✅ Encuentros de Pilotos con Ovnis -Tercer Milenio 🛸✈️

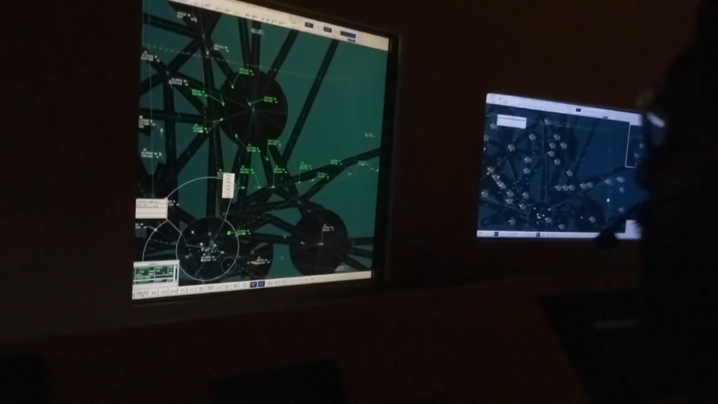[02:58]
El primero de ellos ocurrió el día 8 de octubre del 2020,
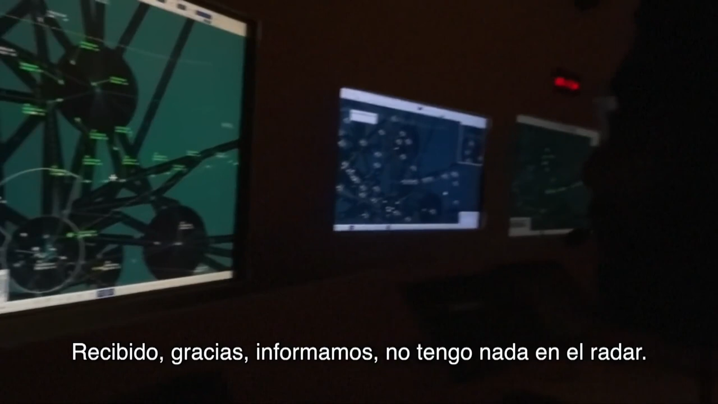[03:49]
Resulta curioso cómo el controlador de tráfico aéreo pregunta al piloto por la posición del objeto desconocido e inmediatamente después reporta no tener nada en pantalla de radar.
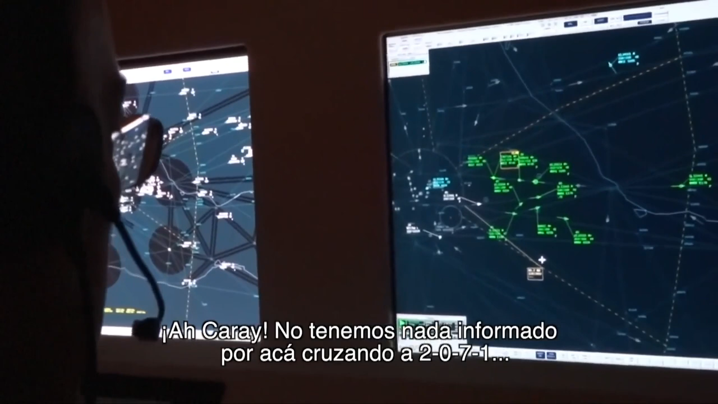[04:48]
No tenemos nada informado por acá, costera 2071.
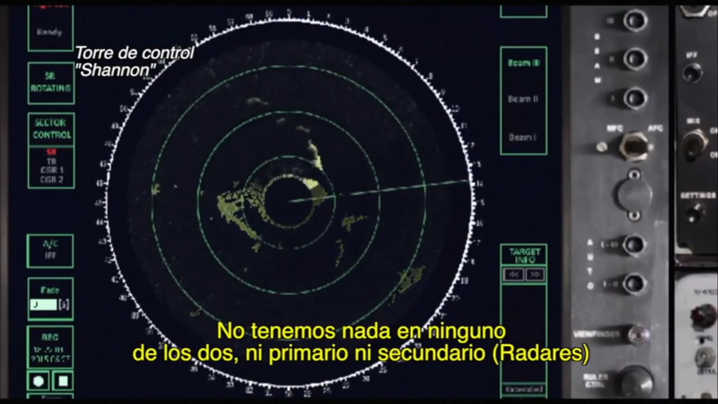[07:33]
There's nothing showing on either primary or secondary.